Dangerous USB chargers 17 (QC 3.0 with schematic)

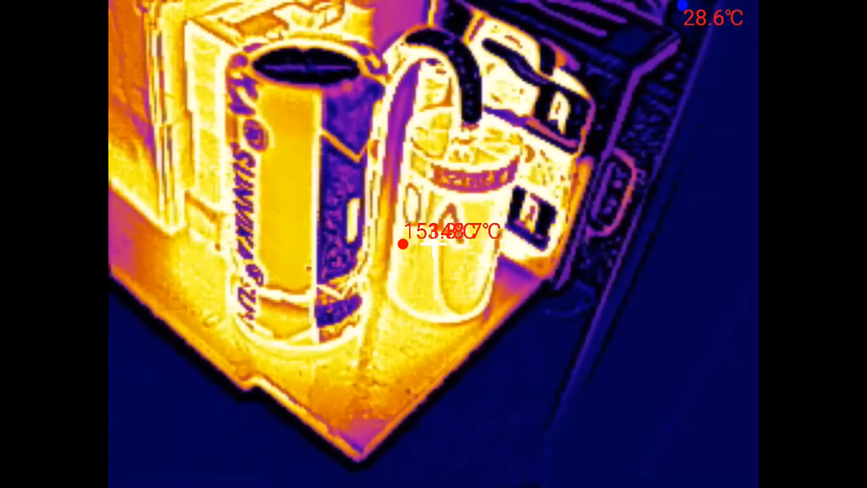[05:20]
And here's the rectifying secondary diode which is 153 degrees Celsius. Bloody hell!
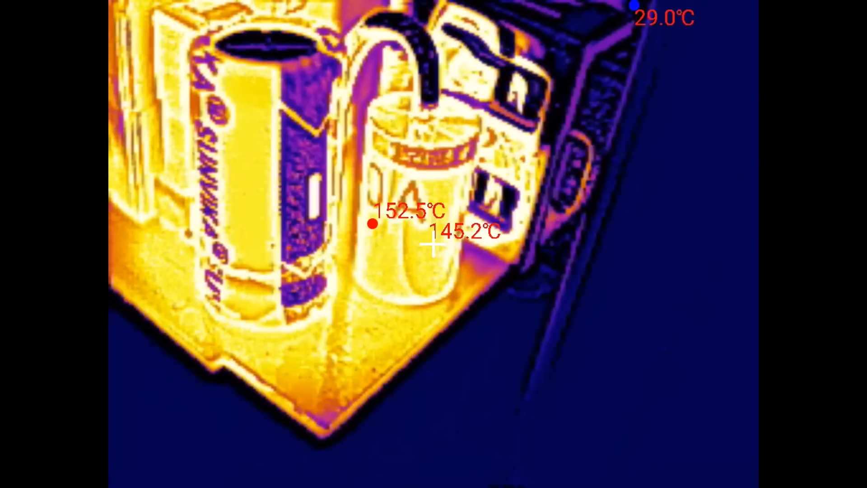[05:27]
On screen: spot 145.2°C, max 152.5°C, min 29.0°C
Of course the maximum temperature of the silicon in it is 150 degrees Celsius.
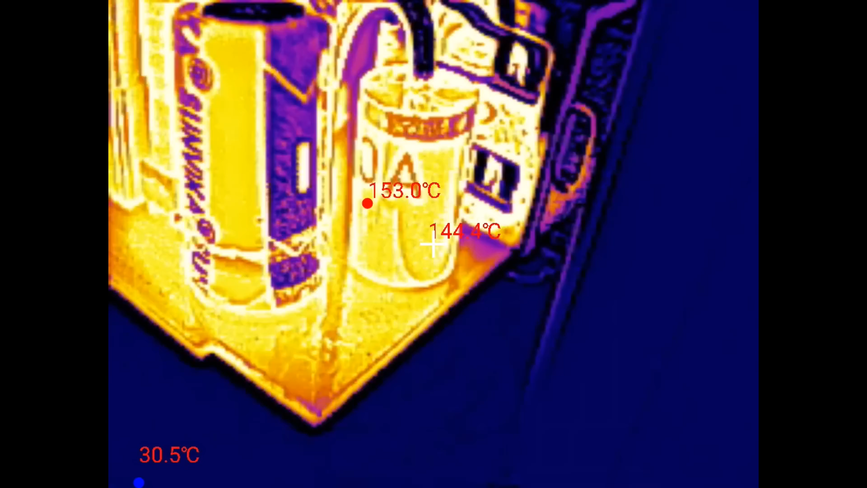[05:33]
On screen: min 30.5°C
And the silicon dye inside of it is always hotter than the surface. So this is running well above its specification.
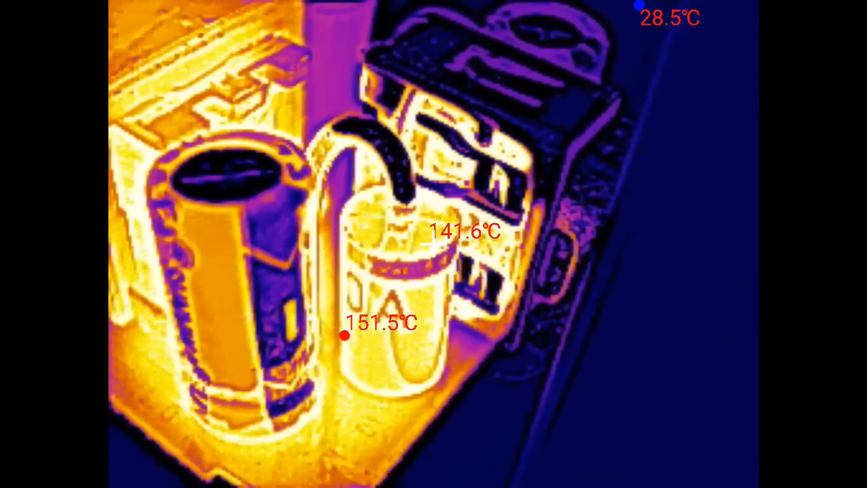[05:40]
On screen: max 151.5°C, min 28.5°C
Bloody hell! Here is the capacitor which is only 120 degrees Celsius about.
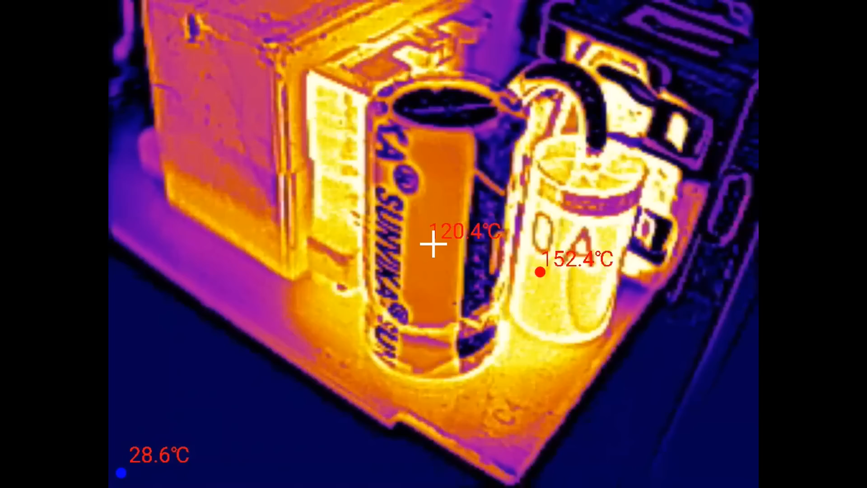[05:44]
On screen: spot 120.4°C, min 28.6°C
Poor electrolytic capacitor.
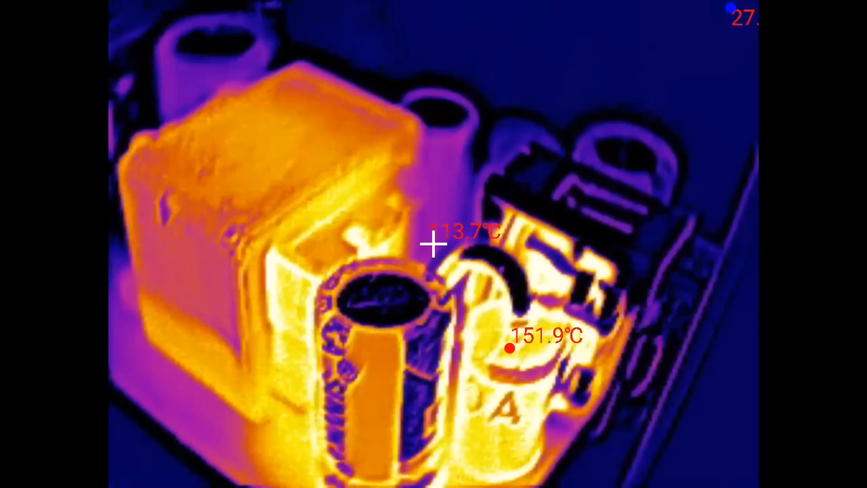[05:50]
And the transformer winding.
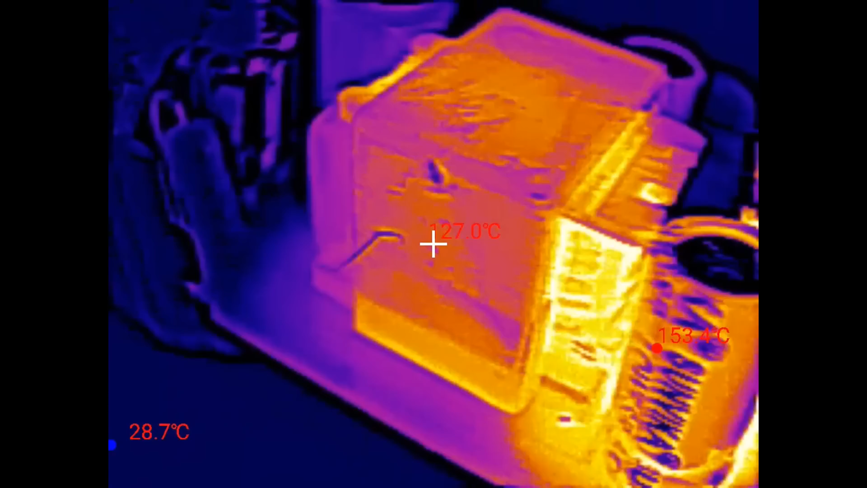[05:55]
On screen: spot 127.0°C, min 28.7°C
144 degrees Celsius. 147. Bloody hell!
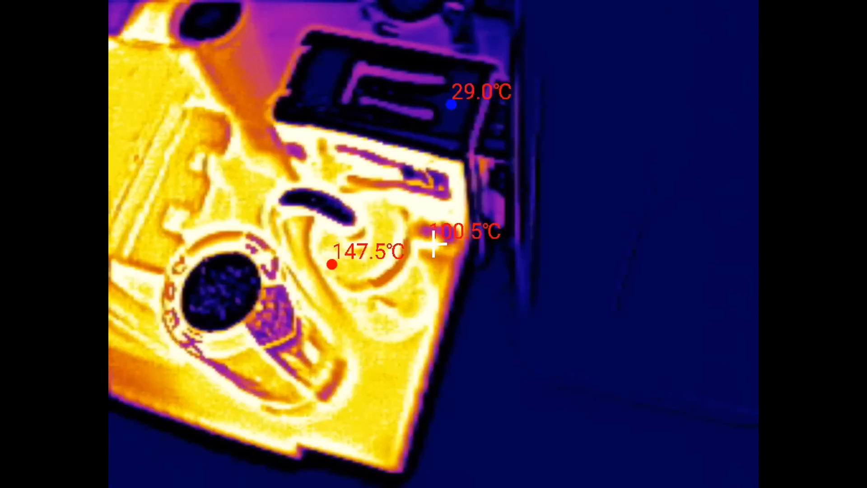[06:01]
On screen: min 29.0°C
The chip is just 141 degrees Celsius. Just!
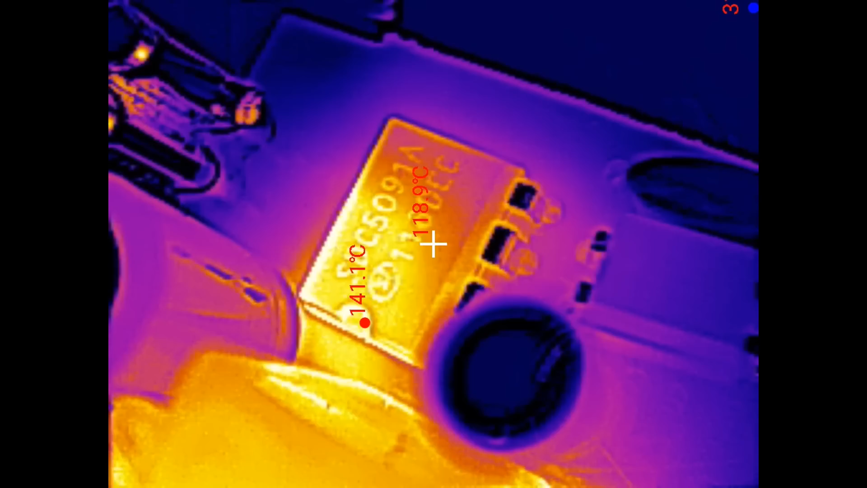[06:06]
On screen: spot 118.9°C, max 141.1°C
And the other side of the board. There is a bloody hot resistor and diode in the snubber network I guess.
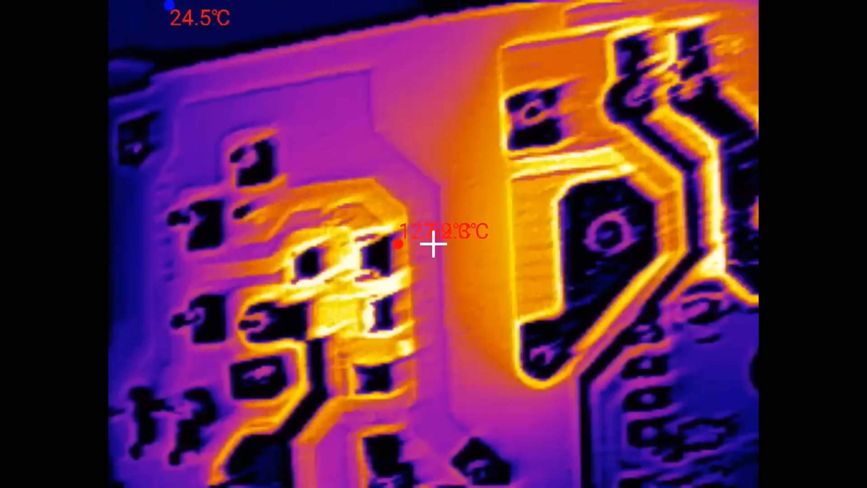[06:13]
And of course the board under the secondary diode is hot. The rest of it is sort of cool.
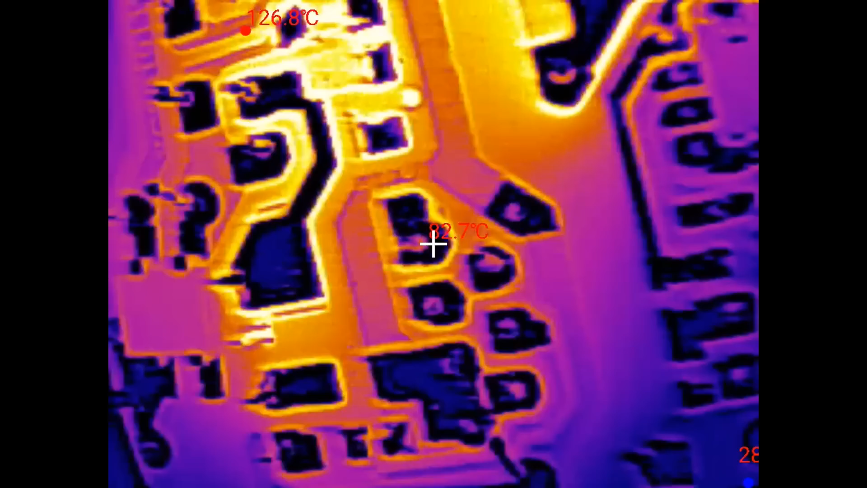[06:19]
So this is the thermal image of it together with my test load.
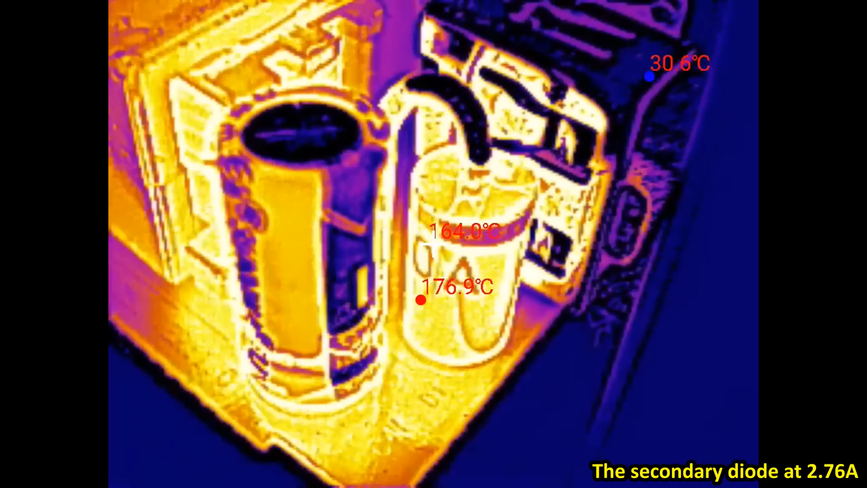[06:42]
177 degree. Nice! And of course this capacitor is mostly heated by the diode.